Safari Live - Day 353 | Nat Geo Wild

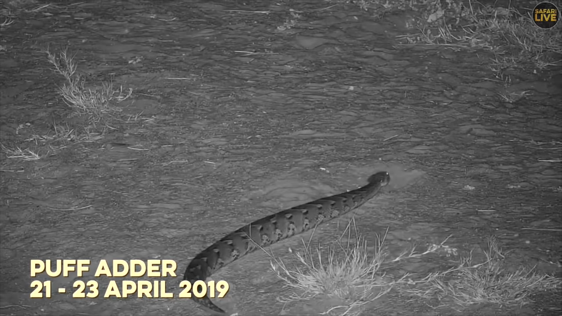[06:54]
If you look at that puff adder very nicely, you will see that this puff adder is looking very short. And the tail on this puff adder is so very much short.
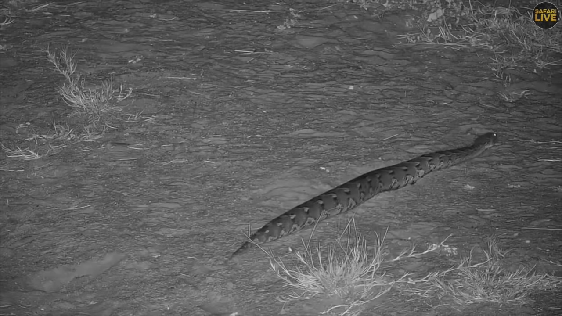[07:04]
And that is telling me that this puff adder must be a female.
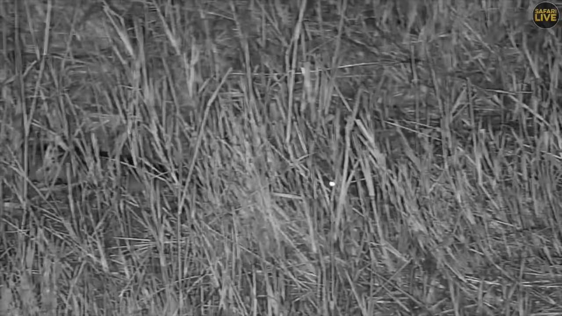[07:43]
It is kind of a straight movement, more like a caterpillar.
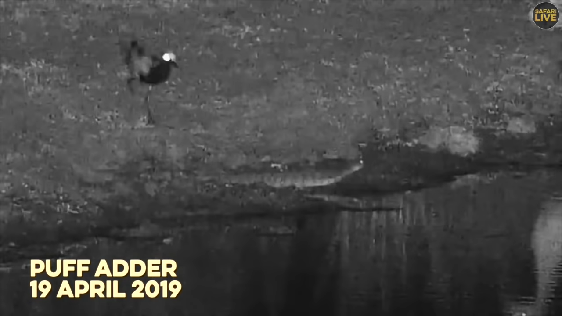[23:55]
You can see the puff udder is now moving there. And we have got some of the birds are starting to introduce themselves right on the presence of this puff udder.
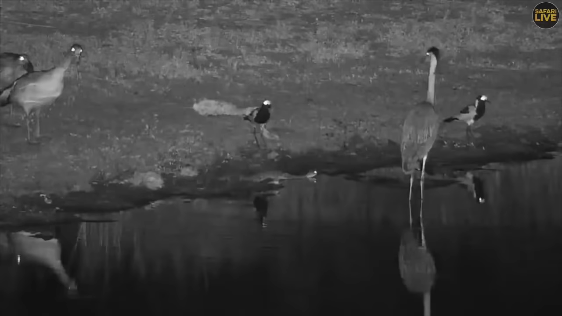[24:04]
I am just going to stop a little bit so that we can have a little bit of a discussion that this is a very interesting interaction.
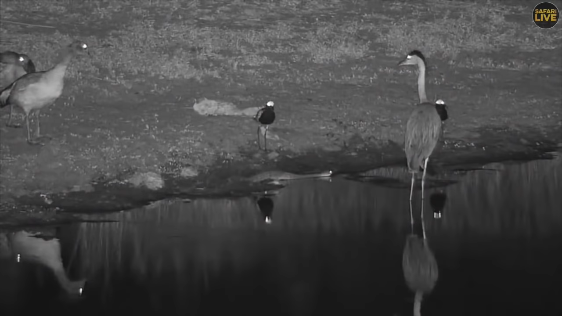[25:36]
You will see he is going to manage to pass in between those birds. This heron maybe is frightened about the size of the puff udder which is passing now. If not, it means the heron is full because they can be able to enjoy this kind of reptile as part of their delicacy. Look, everybody is watching at the moment. Hey, that is quite a very lovely question.
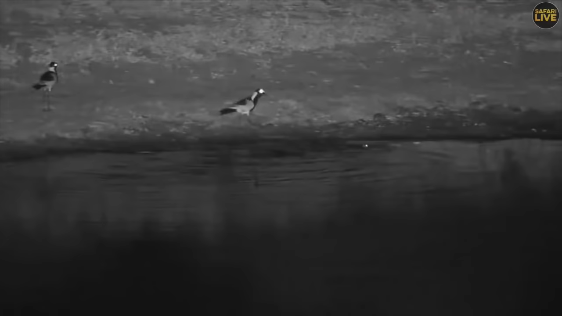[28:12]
They don't only go here on the ground very slowly. In water, look at that speed. That is too fast. You can see they can be able to go very fast. I'm not surprised why the puff udders can strike very fast because I can see they do have a lot of strength. How he's running, he's swimming there in that pen is showing that he does indeed have quite a lot of strength. Maybe he just wants to get to the other side where he's going to target his prey, but still around the dam cam.
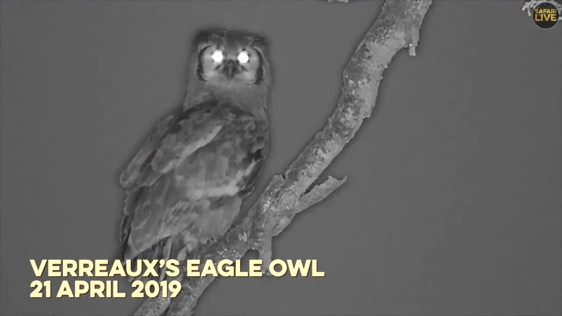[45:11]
Look at that very beautiful bird looking at us. Look at those beautiful eyes. So, these birds can be able to see very nicely at night. And, they use their eyes again in order to advertise themselves for territoriality.
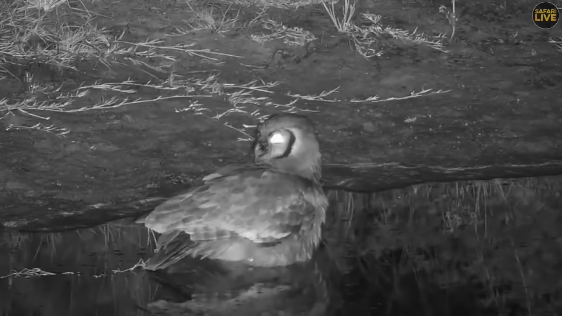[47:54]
Owls are so amazing. And, that is why today I am so happy to host you here by exposing what is happening by the dam cam at night.
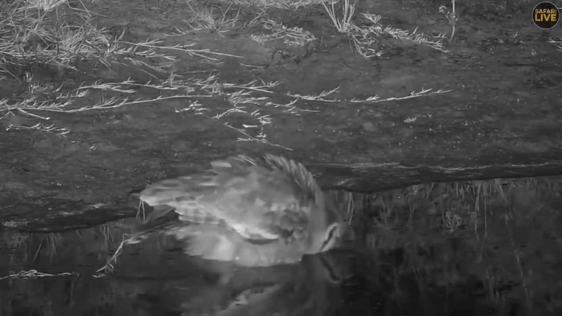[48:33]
And, something called hunting. It's what helps these birds. I have never seen the owls doing hunting at all. Hunting, the name says it all.
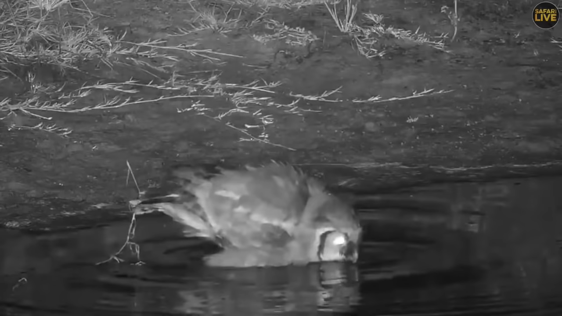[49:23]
What is happening there now is that, that grass is coming from one of the die-hard species. It's coming from the coach grass. If this bird flies for a distance hanging that grass, it is going to now serve as an agent of dispersal. So, these birds, not only what they eat, they are going to defecate and plant trees.
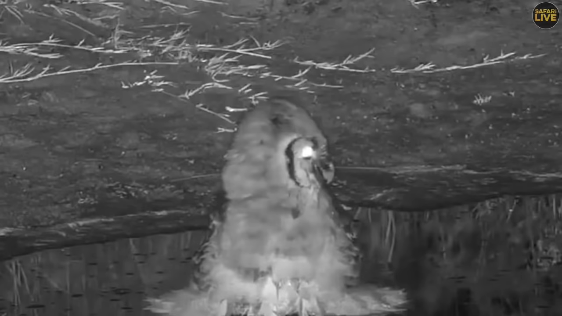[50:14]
And all this has been taken by the dam cam. Now, it's very much pretty relaxed there at the moment. Earlier on, by the very same dam cam, we saw the interaction of the puff adder and the other birds.
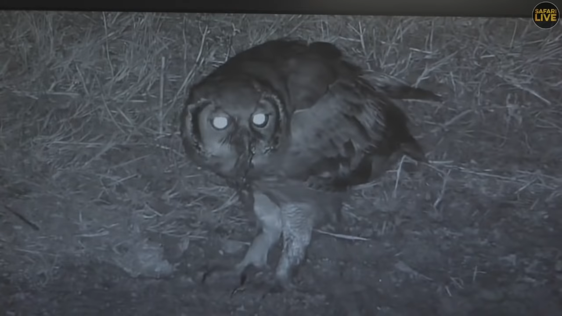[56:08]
At the moment, he's trying to take some pieces and suddenly he might swallow the whole body.
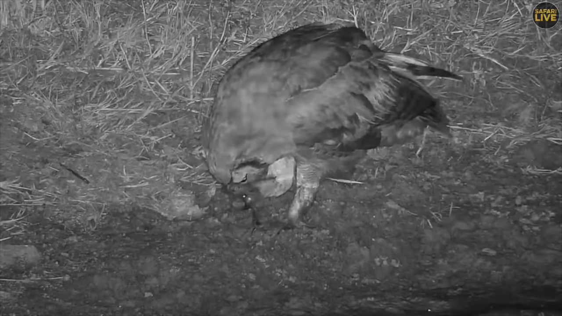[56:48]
You can see he's using his tolerance in order to grab when he's trying to take off some of the pieces.
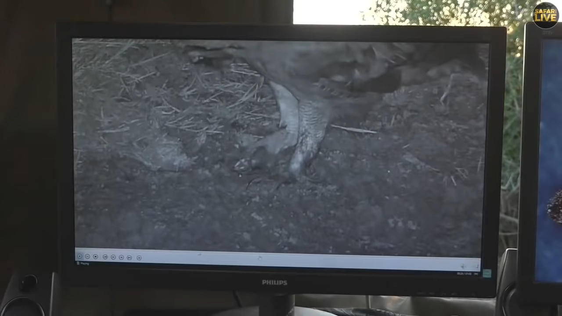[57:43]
You can see now he's using his right foot in order to bring everything much closer. Maybe now it's time for him to swallow everything. Look at that. Quickly like that. They don't chew. It's gone now. Disappeared. Good. So it means he's got, and he's still looking. You can see there. He's looking. Oh, now it's time for him to have some drink. He must at least get a wash down because he just had something delicious. This is helping. You can see there is a very interesting balance. These frogs, some other animals must come and eat.
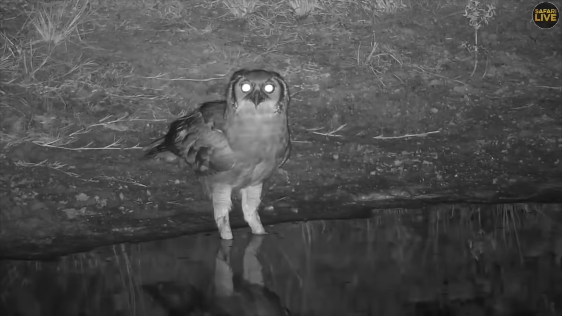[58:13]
But who predates the frogs the most is not him. This is what is called the ground hornbill. I once saw the ground hornbill with two birds, holding two birds on his beak.
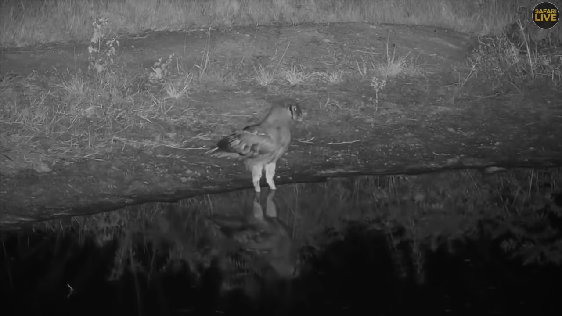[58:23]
So the owls are also making a difference here by the damn cam.